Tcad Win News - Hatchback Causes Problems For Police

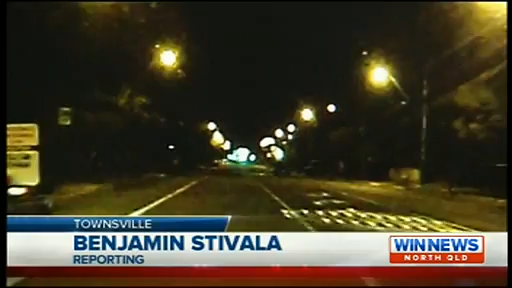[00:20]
As the police lights come on you can see the oncoming Hyundai XL swerve towards a police vehicle forcing the officer to pull off the road. In slow motion you can see the hatchback without
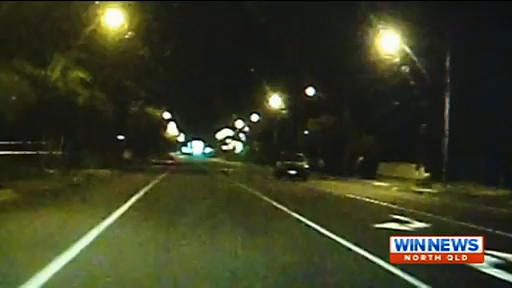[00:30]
any lights on cut across the turning lane and well into the path of police.